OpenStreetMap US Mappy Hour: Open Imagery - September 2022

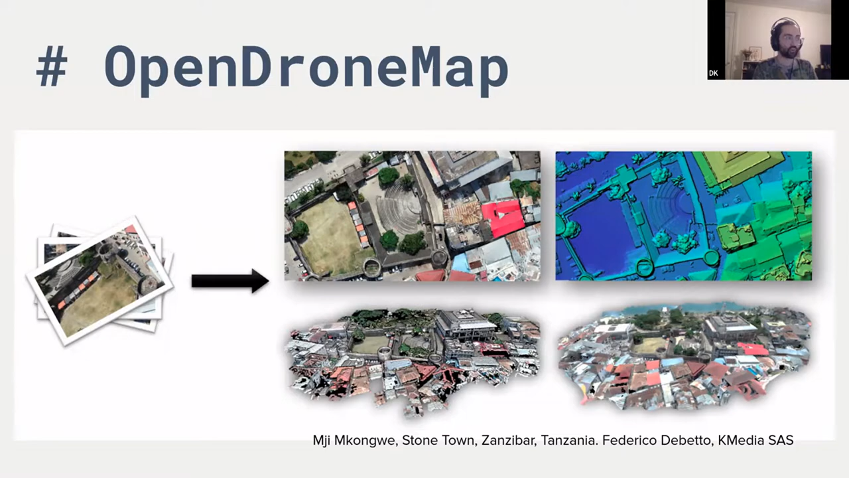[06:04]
So you can see here some, uh, some orthophoto or orthorectified imagery, some three-dimensional, uh, point clouds and, and, and surfaces, and also, uh, DSM. Uh, just some examples of, of what can be done with open drone map that you can see on the left, very classic, a, uh, a, uh, a fairly, um, high 70 hectares of, uh, of a field, uh, which may not be interesting to map, but, uh, couldn't be interesting for other means,
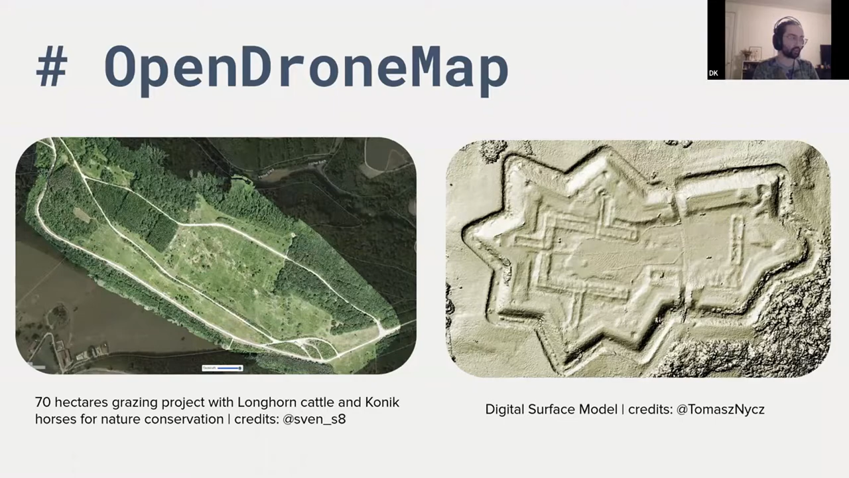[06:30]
for other reasons like NDVI and things like that, as well as some, uh, uh, DSM, um, point clouds, which you can do other, uh, sort of, uh, very interesting,
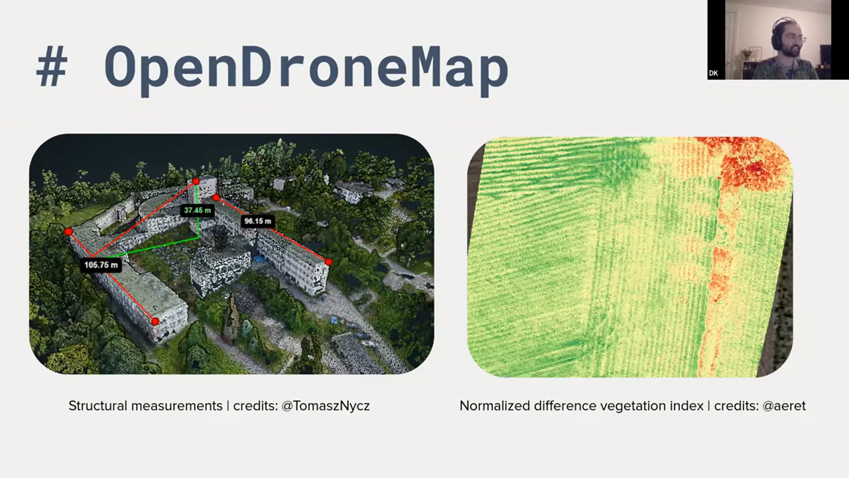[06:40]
uh, geometry, geometric calculations on, as well as NDVI.
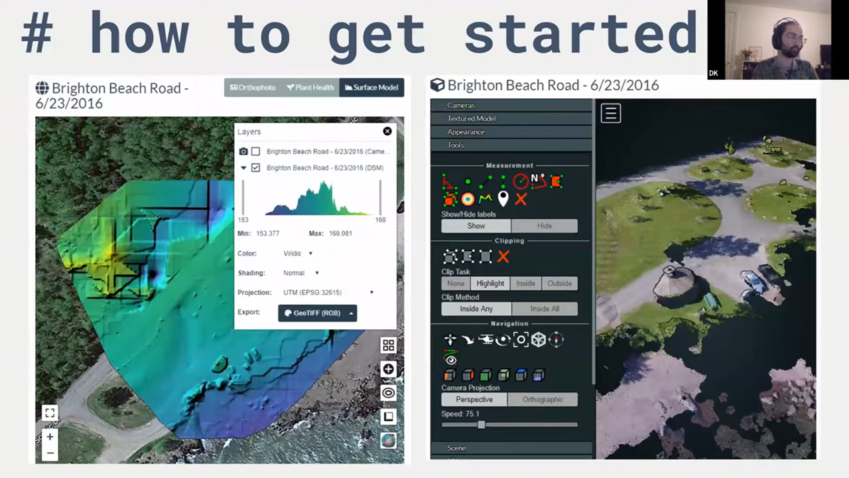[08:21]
If you're interested in that kind of stuff, um, you can look at sort of the three dimension, the 3d products, um, if that's so interests you, um, uh, and, and how it works on the, on the backend. If, if you're so interested, I'm really going to cover this very briefly, but, um, there's two key technologies structure from motion, uh, um, which is made by, uh, uh, we use the open SFM, uh, library, which was made by, uh, friends at mapillary, uh, and open MVS.
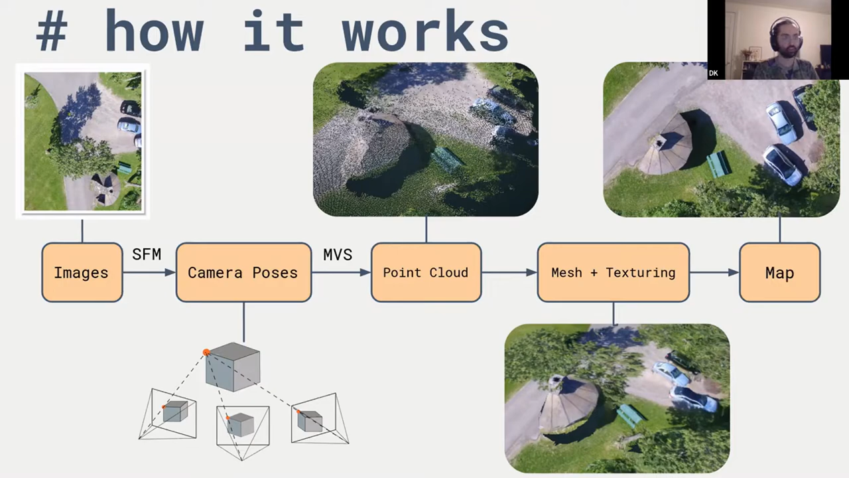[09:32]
or some other ways of, of getting that, uh, GPS coordinates, uh, if you want some really high, uh, high, uh, accuracy, uh, we create a map out of that. Um, so moving on from open drone map, now that you have, you've created this image, uh,